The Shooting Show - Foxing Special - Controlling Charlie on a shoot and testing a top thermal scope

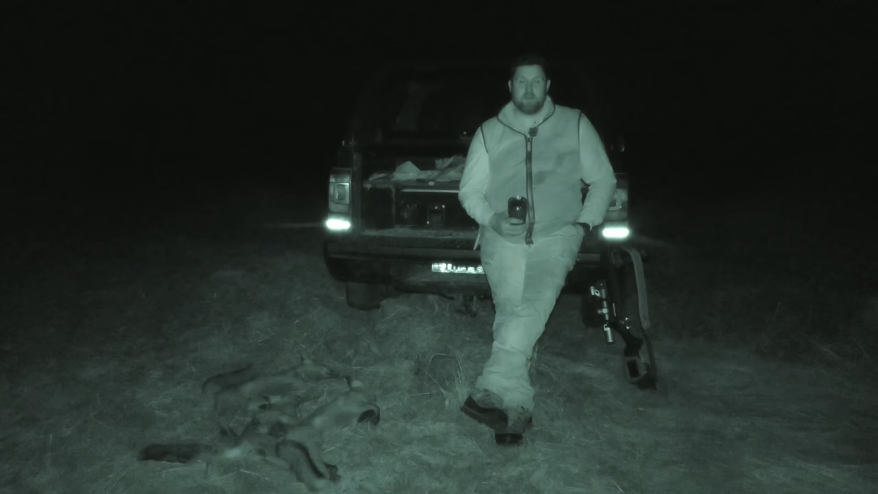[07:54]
Was there for a couple of hours, no sign of any foxes. So as we called it a night, we just come to meet up here. Have a chat before we head home, and as we were chatting, Jono was just still scanning with his HIK, and he spotted this third fox up on the bank here. So Jono shot the third one. Good night, really. Still saw a few more too far away, and good strong wind tonight,
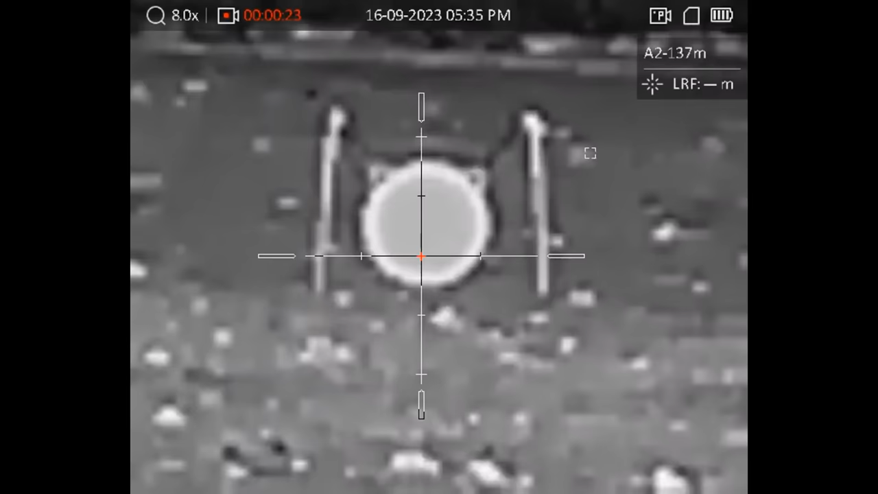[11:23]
and I could see that perfectly well through this scope even in daylight. And I was a little bit high with the first shot,
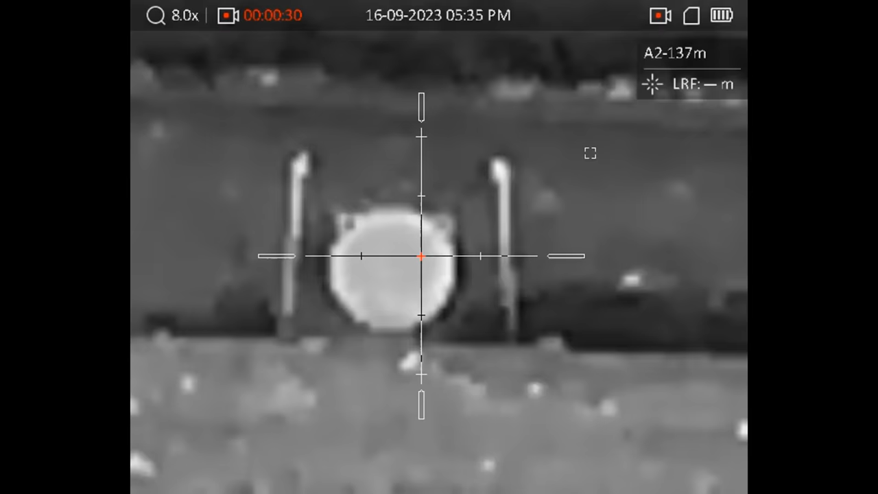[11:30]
so I adjusted that down,
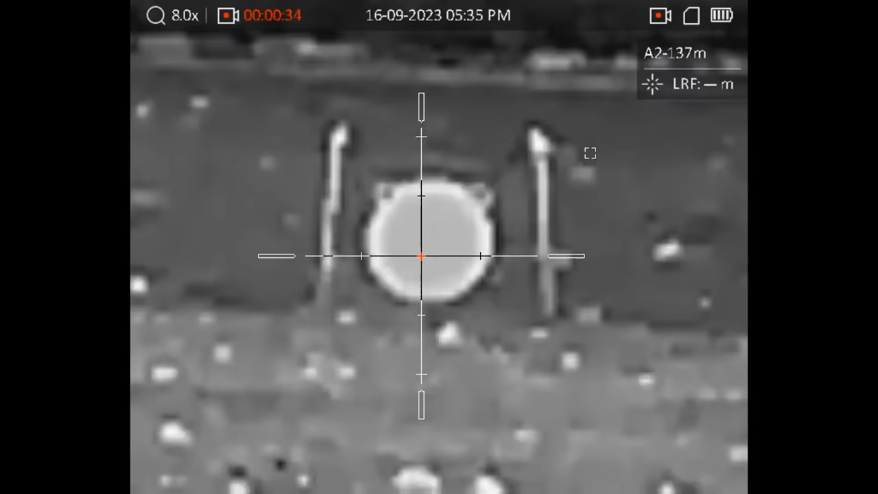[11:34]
got it smack on at 50 with two shots, and then I took it out to 100 meters and fired another shot, which was again a couple of inches high.
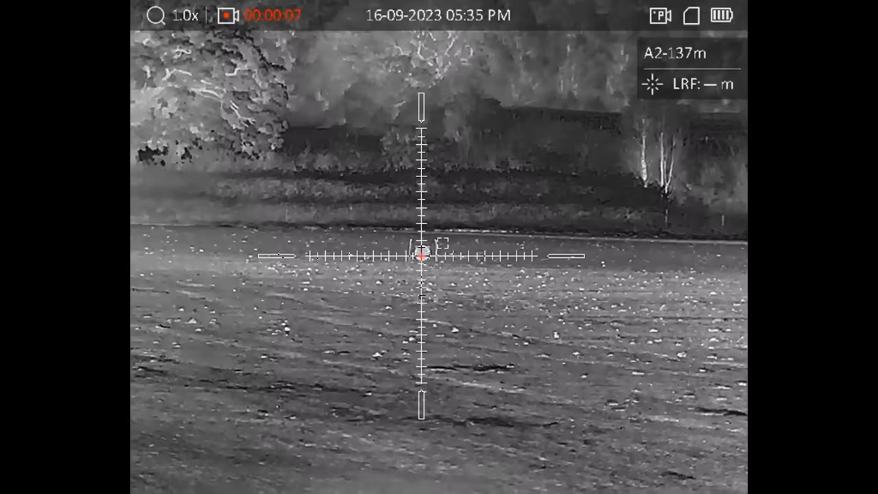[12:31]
You've got a good range of magnification there from 1x, 2x, 4x and 8x.
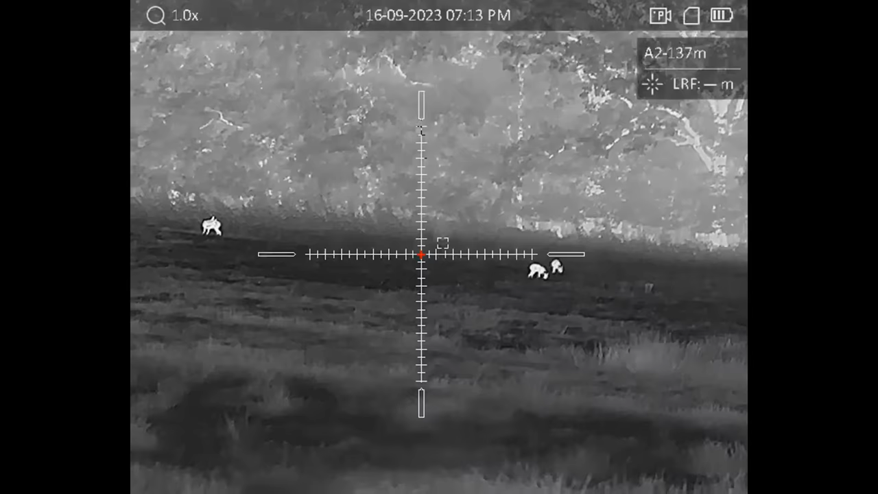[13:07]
We bumped into a roe deer with a couple of young,
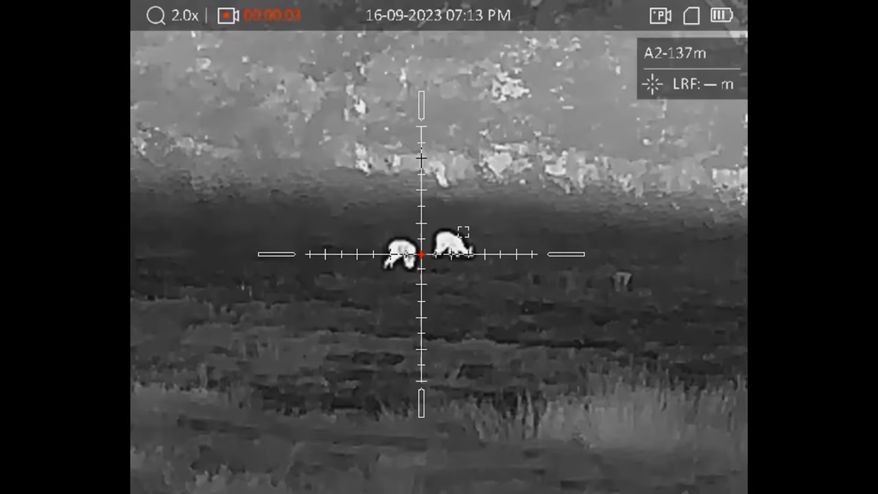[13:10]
and we spent a little bit of time watching her, then moved in a little bit closer just so we could get some nice footage of her.
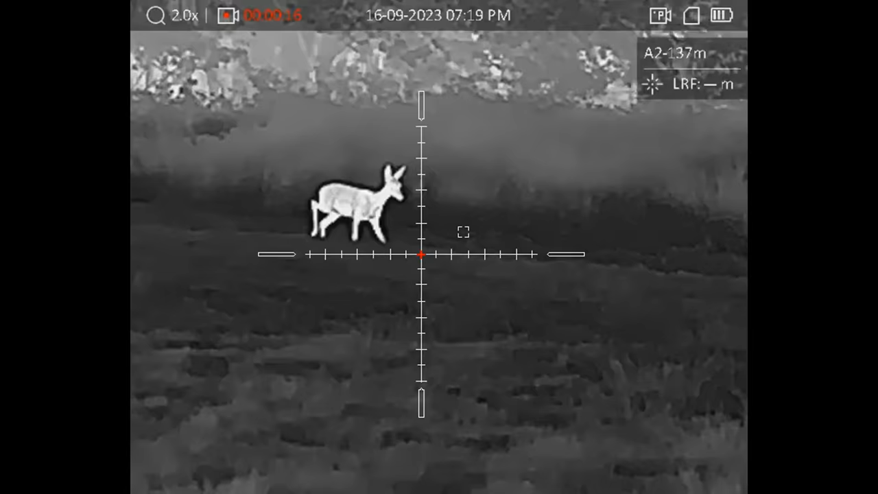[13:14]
Then we moved on a little bit further into one of the next fields, and again we found a few more fallow deer.
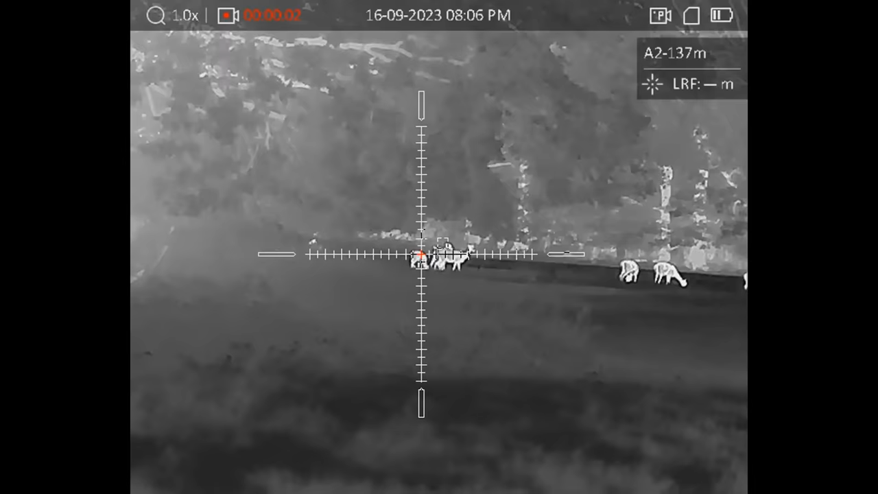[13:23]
In fact, we found fallow deer in pretty much every field that we went into, and in quite substantial numbers.
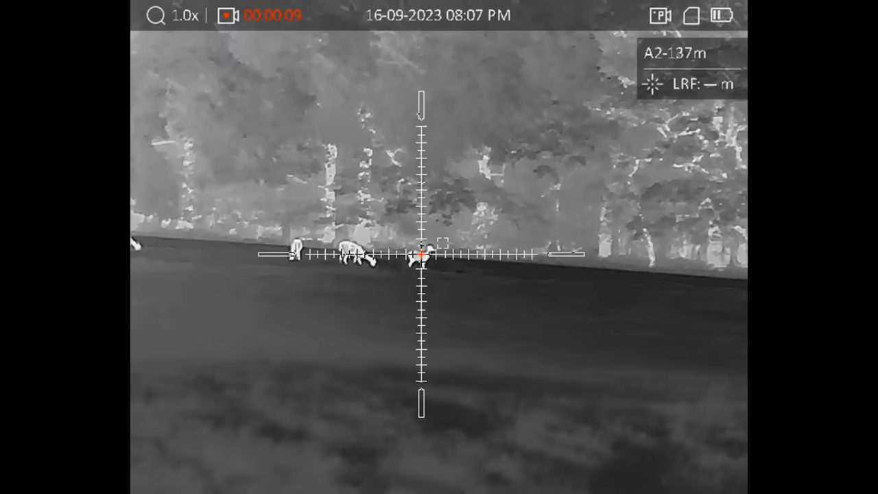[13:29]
We did eventually find a fox,
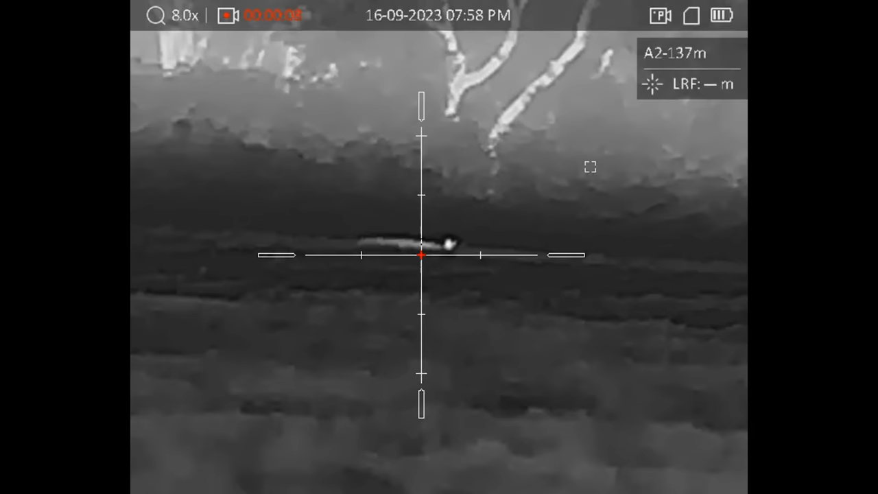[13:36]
and I tried to squeak him in because he was around about 150 yards away, but he was in some quite tall grass, and I wanted to get him in for a good sort of clear shot, and also to get some sort of better footage of him as well.
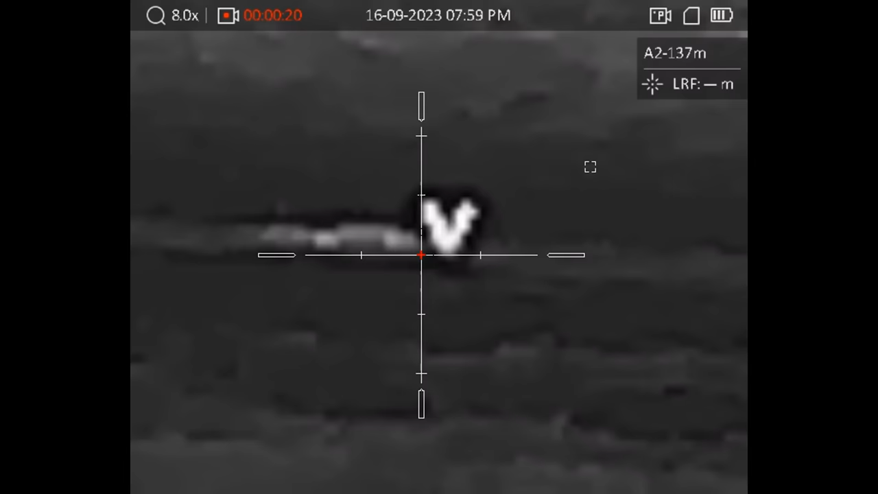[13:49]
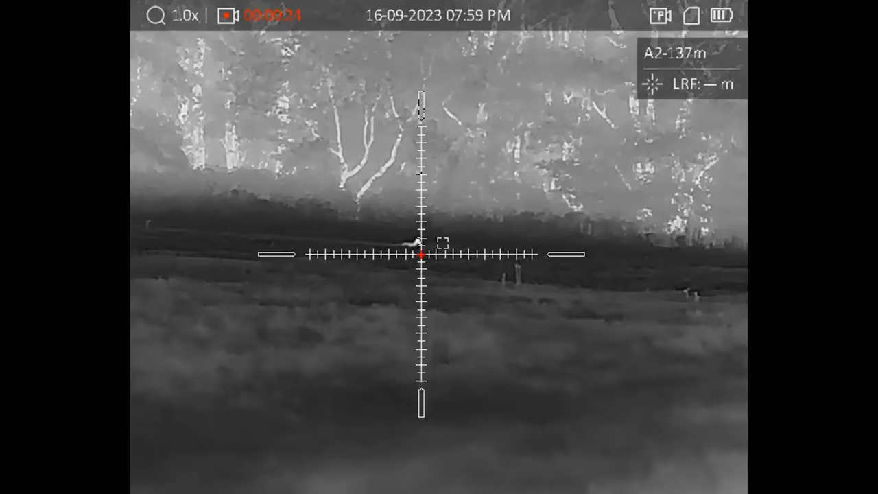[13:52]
So I tried giving him a squeak, but he didn't want to know, and he quickly just sort of disappeared off into the next field.
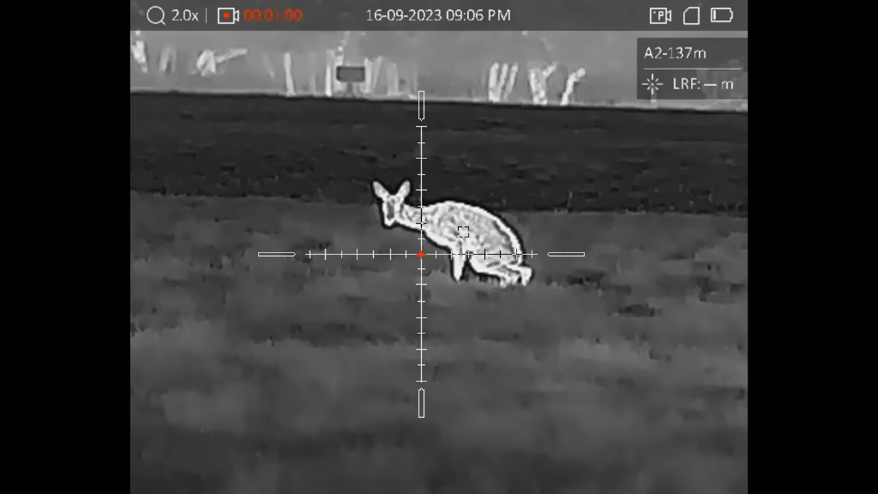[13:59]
After a little bit more wandering around, we bumped into one of the roe deer yet again.
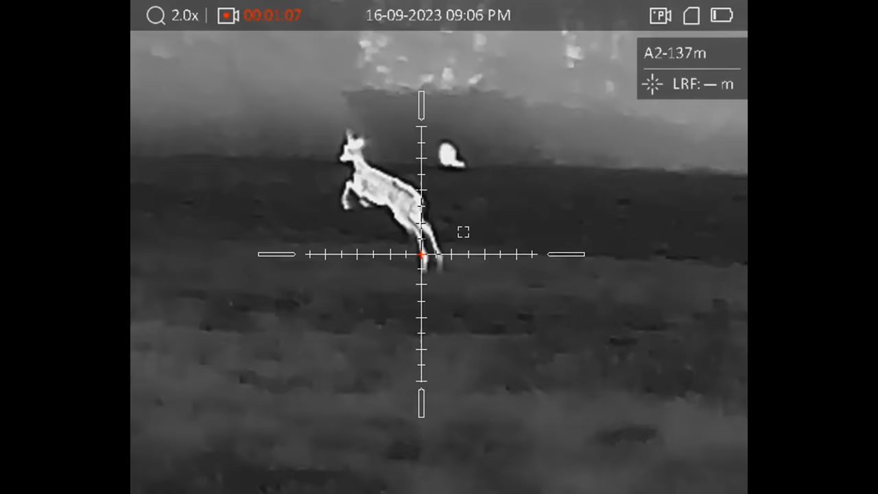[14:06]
This one came through the hedge in front of us and was probably stood about 20 or 30
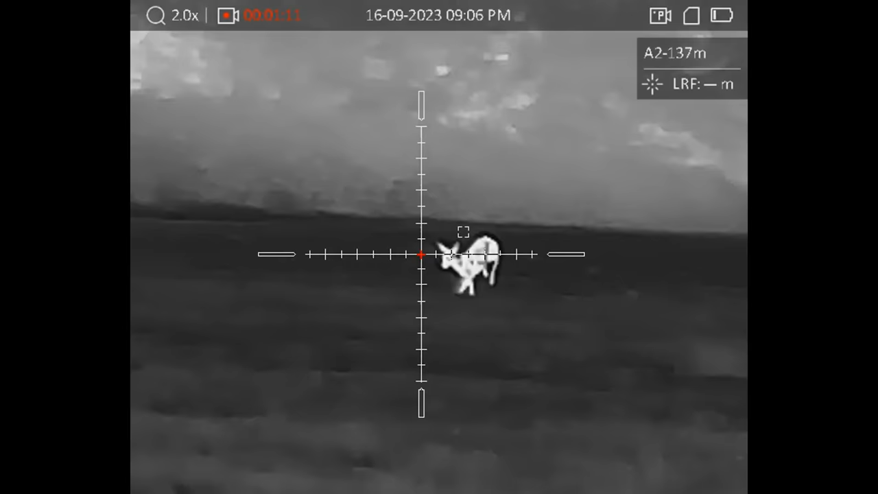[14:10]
yards in front of us for a little while before going out across the field. After much traipsing around, we finally bump into a fox. This fox was around about 120 metres, 130 metres, somewhere about that, up the top of the field, just nosing around.
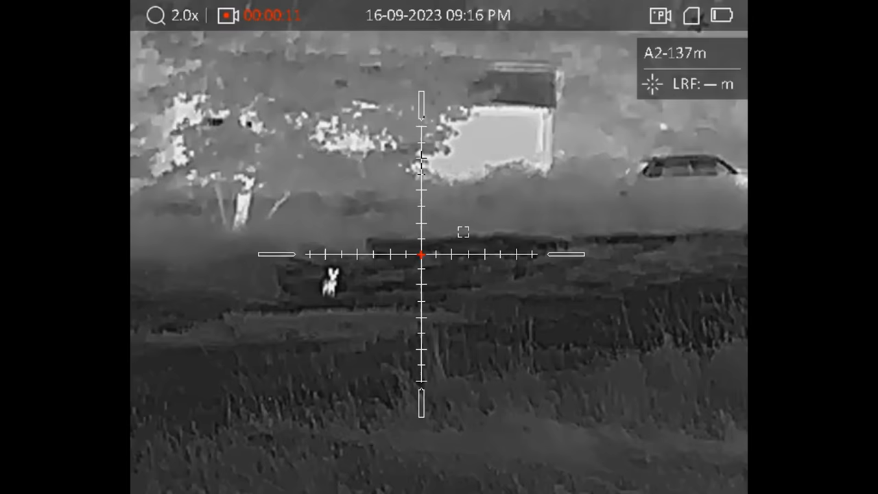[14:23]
So Gary gave it a bit of a squeak,
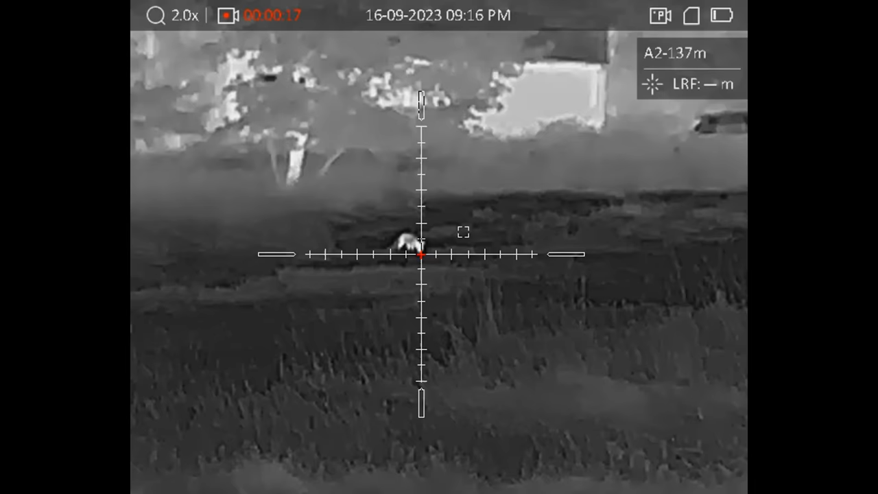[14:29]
and it turned and looked and eventually came bounding down the field towards us. So it was a little bit tricky to shoot where we were. We didn't have all that many safe angles, so we had to wait for it to come in very close to get a clear shot.